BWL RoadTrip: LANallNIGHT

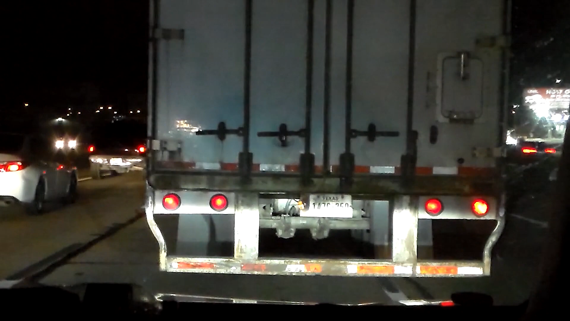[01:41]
But it got quiet in here. Speed limit gonna go down to 50. That's cute, but we're doing 5 right now. They've got us down to 1 lane. What in the world are they doing? 2 right lanes closed over there. No kidding!